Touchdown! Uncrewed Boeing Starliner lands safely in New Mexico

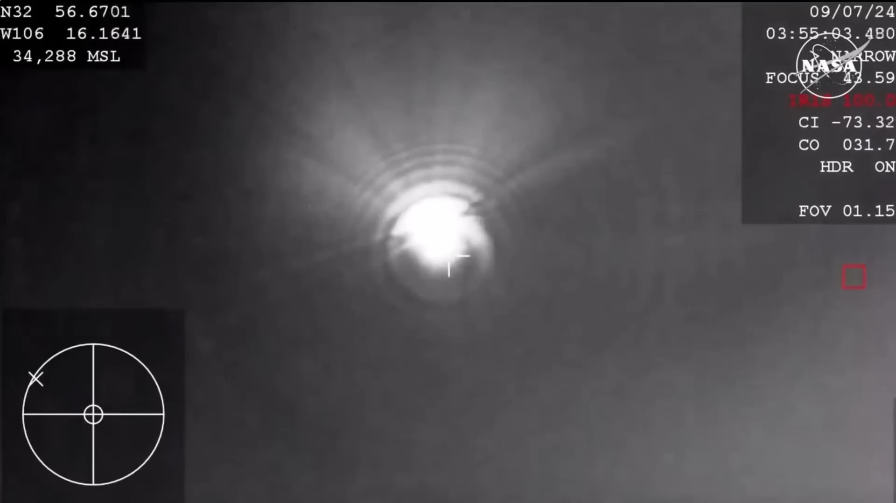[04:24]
Starliner is now over the landing site, and that strobe light will help the teams actually track Starliner on the ground, because it is very dark out there. Now about 12 miles above the landing site and just five minutes away from landing. Starliner is now on the 1st through the landing site. I'm Mel Zさん. You are on the 3rd through the landing site. S. presence on the 1st through the landing site. I'm Mel Z's.
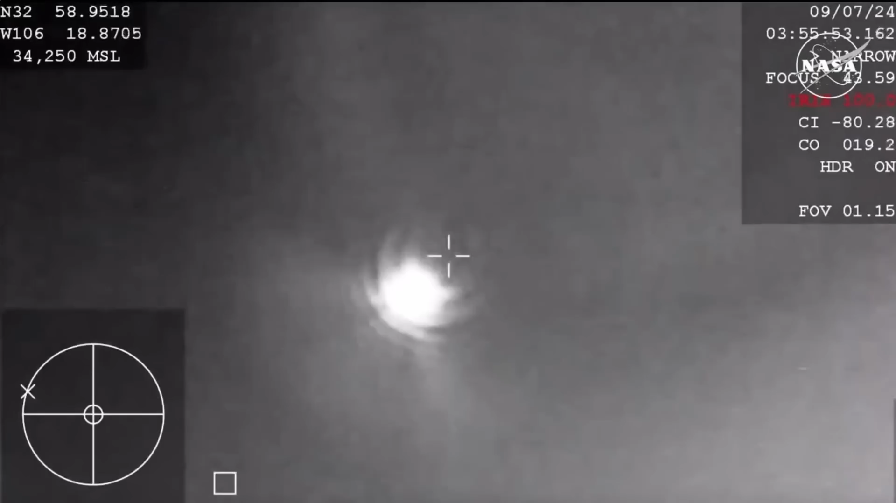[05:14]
We'll be right back. Coming up, again, making way for the parachute deployment.
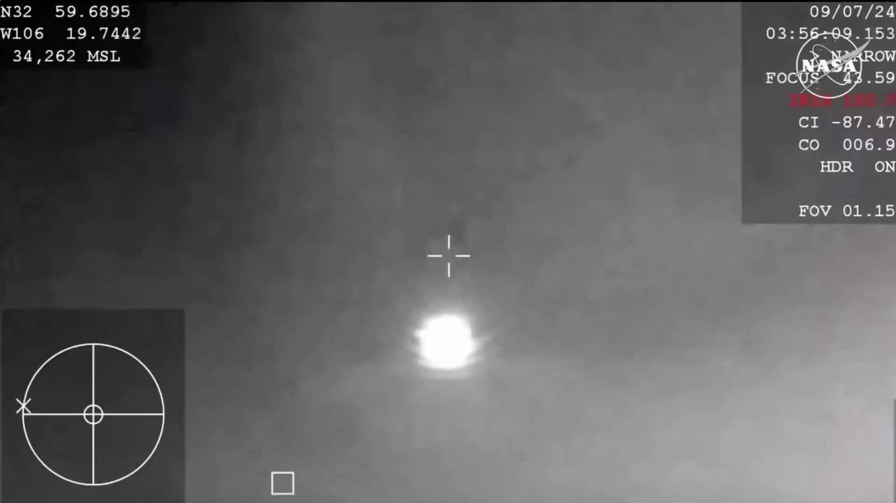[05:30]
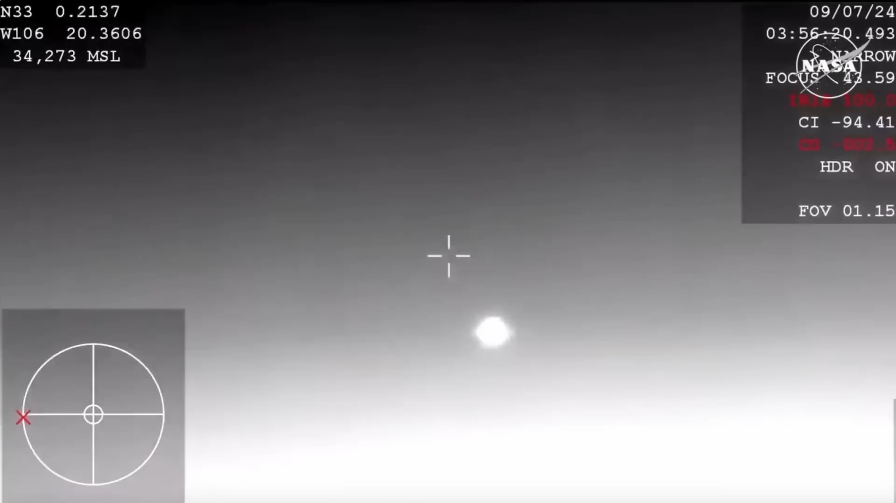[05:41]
All right, and that action your senior nurse screen, forward heat shield and drogues out.
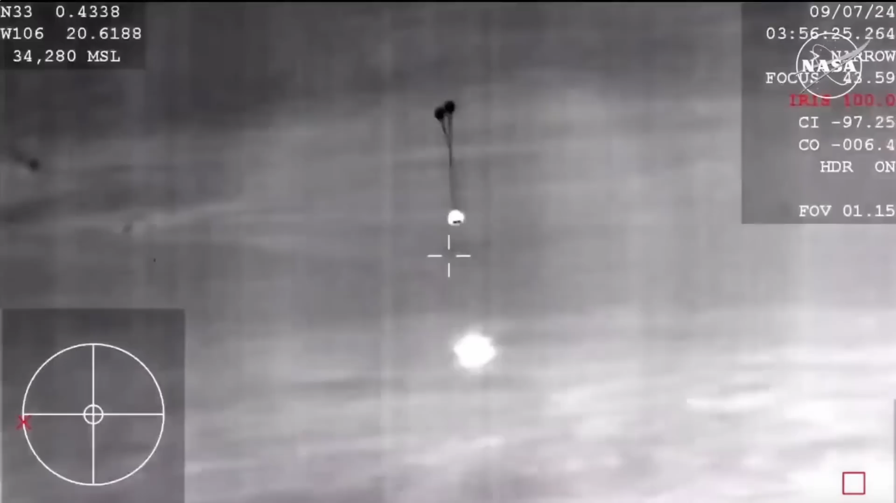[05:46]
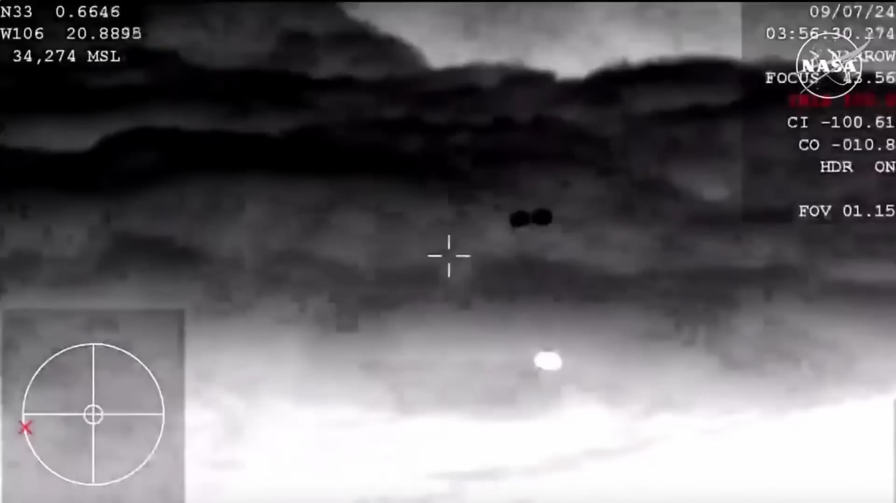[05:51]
Really interesting view of this coming down from the WV57.
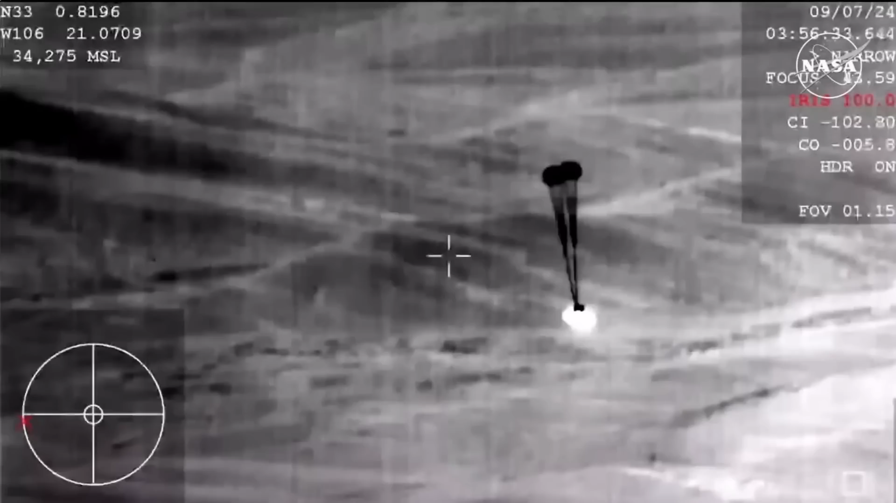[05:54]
See those two drogues parachutes now deployed.
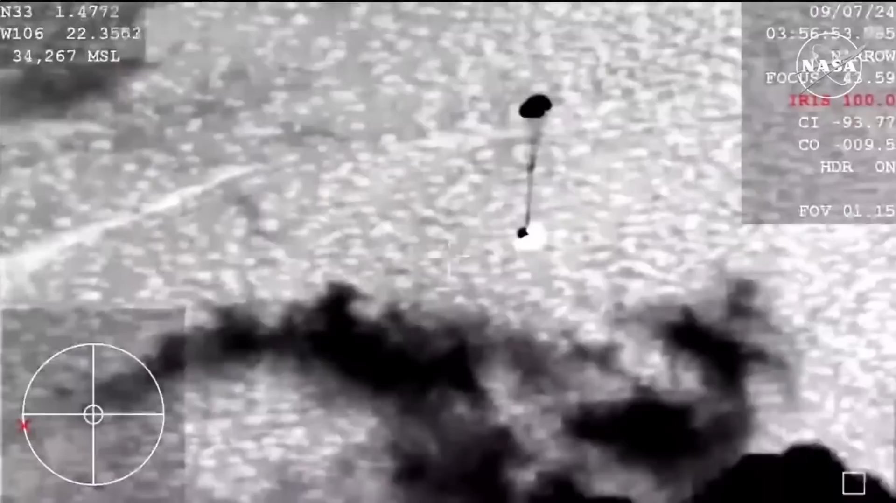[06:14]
About four minutes to go until touchdown.
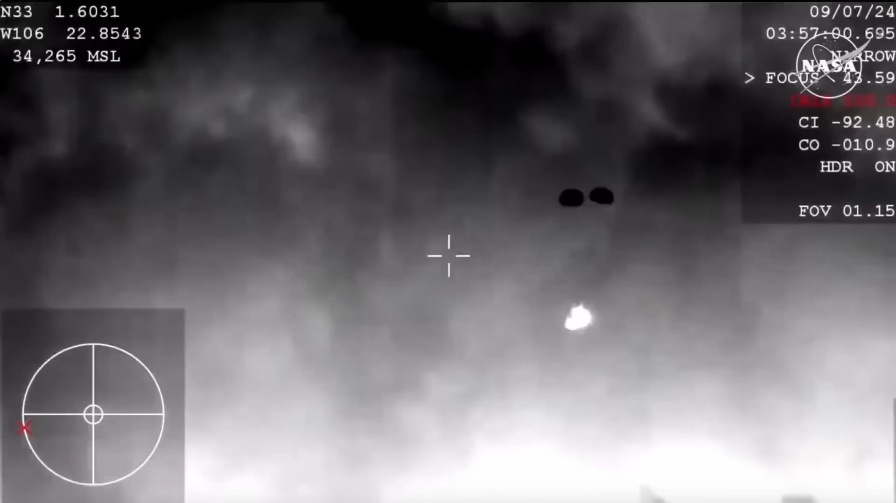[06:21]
Now back to a view from the Cessna aircraft in the vicinity of the landing site. Again, this is a view from a little lower than the WV57 we were seeing.
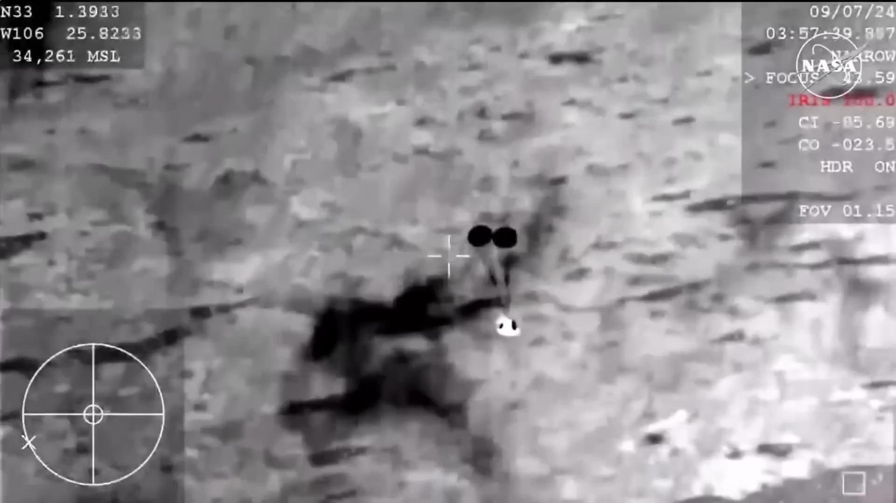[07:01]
After those mains are out, we'll see the bottom heat shield that has been protecting Starliner through its journey through the atmosphere come off. That makes way for the landing airbags to deploy.
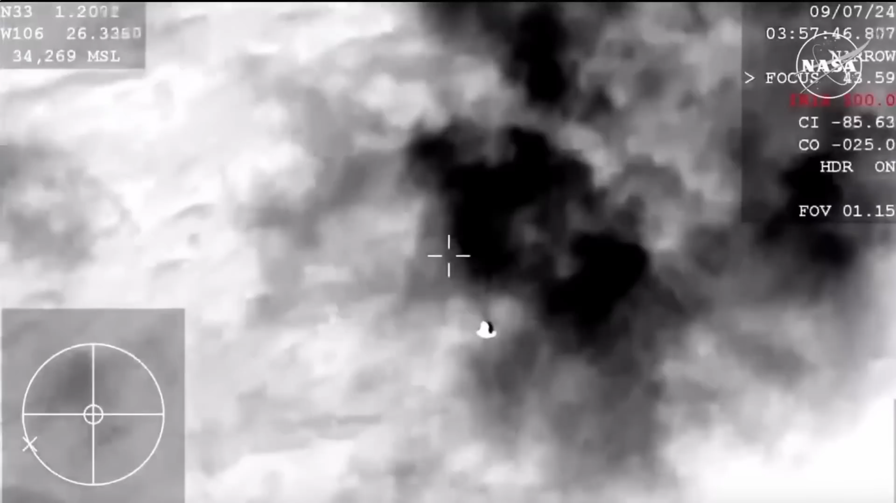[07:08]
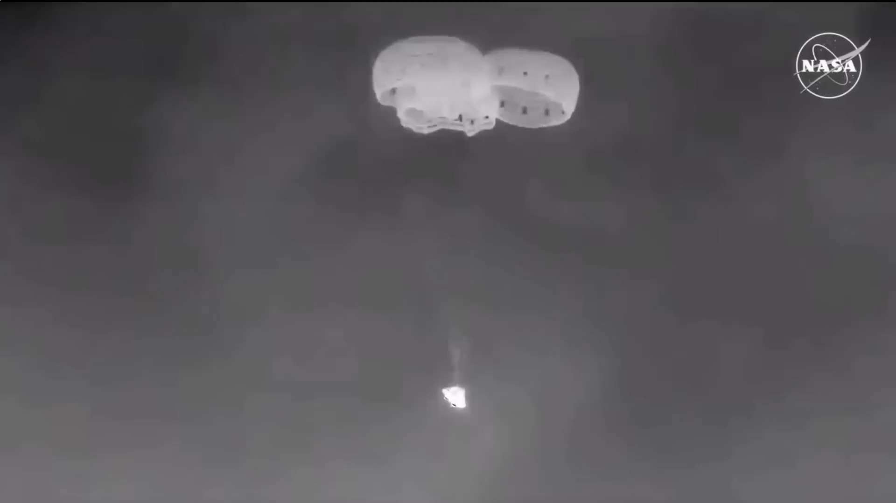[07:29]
And the teams at the landing recovery teams report that they heard the booms as those came out. Three good mains fully open there. You can see Starliner in a slight tilt, so we're going to see the rotation handle move here shortly and it will level out Starliner.